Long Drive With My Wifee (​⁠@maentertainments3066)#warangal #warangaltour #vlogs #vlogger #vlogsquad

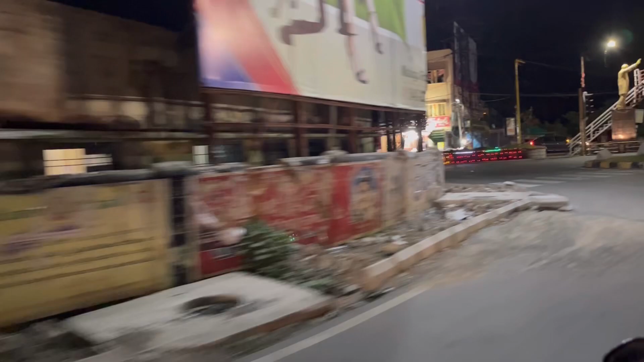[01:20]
मुझे शाटकर्ट दिखता उसलिए मैं इदर से जाना चाहता हूं यह
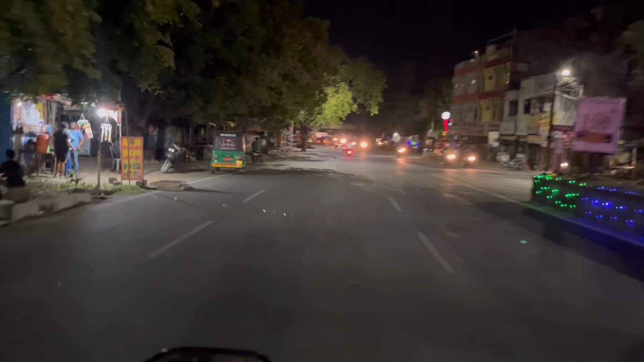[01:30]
भी में सामने भी हवर एक सर्कृल आयेगा
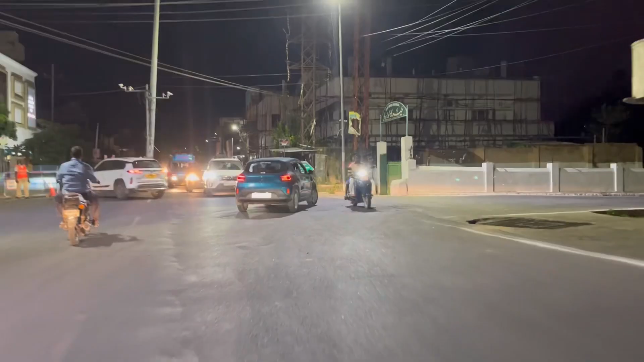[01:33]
वो सर्कृल से अपन राइट ले ले रहे हैं भी दीखिए यह
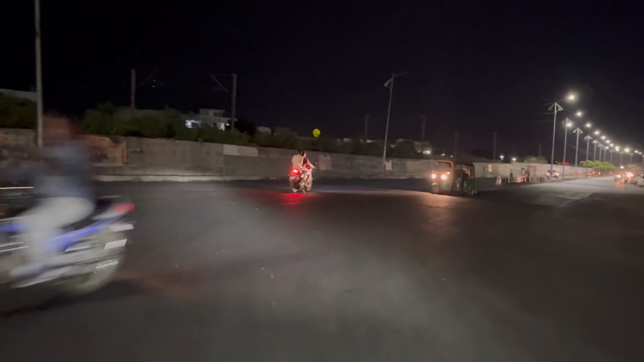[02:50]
वह सर्किल भी अच्छा रहेगा वह सर्किल के बस मतलब जो कुल्फी मला है सर्किल जहां मिल रहा है वहां से अपन बद्रकली टैंक बंड को जा सकते वहां टैंक बंड के कार्नर भी है आइस क्रिम बो अभी
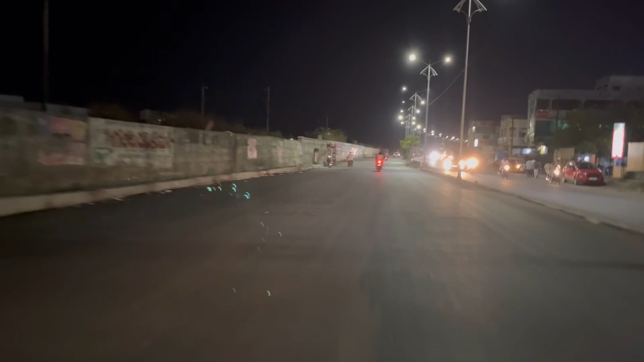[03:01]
मैं बताता हूं आपको रास्ता सीधा जाना पड़ेगा ये
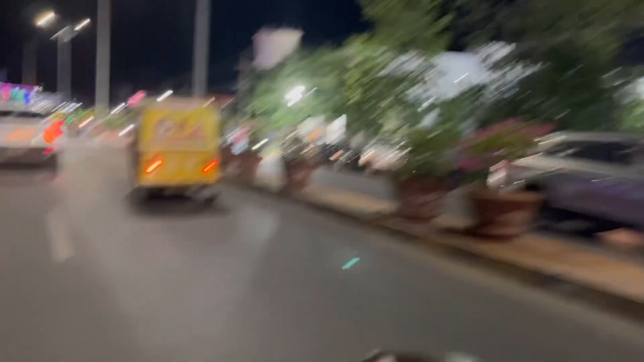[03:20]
लेफ्ट सेड़ जाएगो तो अपन फिर रैंक्षाइपेट
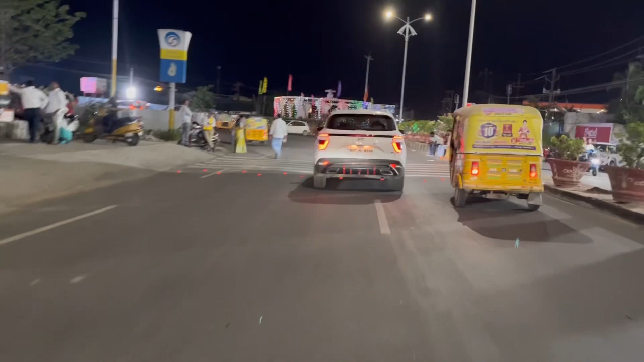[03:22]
का जंक्शन निकलेगा इन्हीं शायम पेट सर्किल वोलते सामने आपके